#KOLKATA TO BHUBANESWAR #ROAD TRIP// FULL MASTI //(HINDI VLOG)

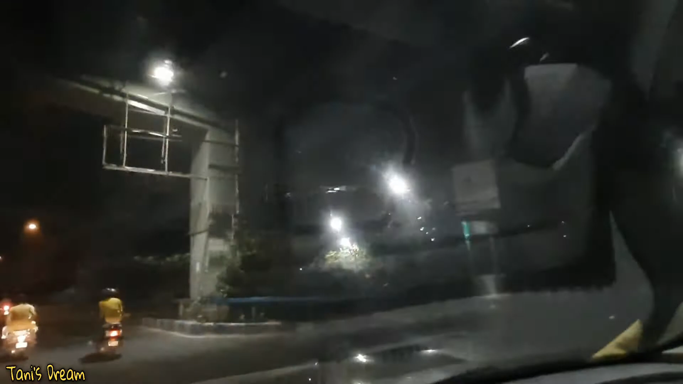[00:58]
क्रॉस कर रहे हैं फ्रेंज्स आप लोग देखिए सामने हम लोग भी तशा को सटू के
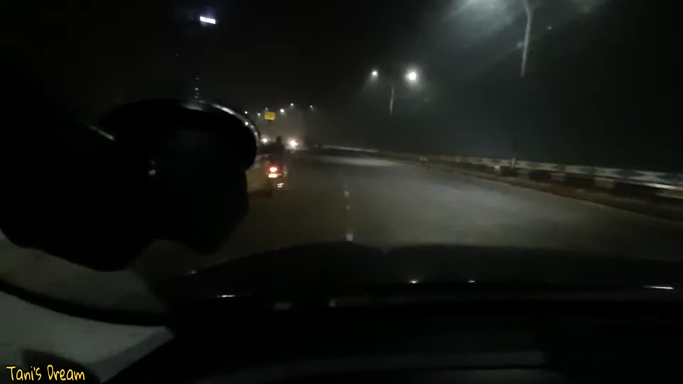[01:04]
ऊपर सचा रहे है यह अभी अंधरा है इसलिए आप लोग को अच्छे तरह से शायद दिखाई नहीं दे रहा है तो देखिए
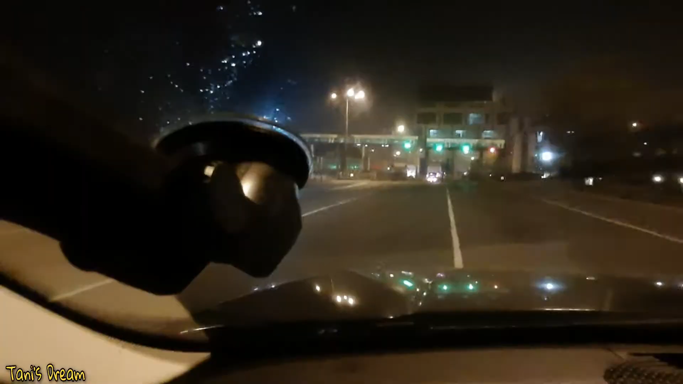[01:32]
फ्रेंज्स अभी हम लोग कोना एक्स्प्रेस होएसे बुजर रहे हैं इधार हमारा टोल देना पड़ेगा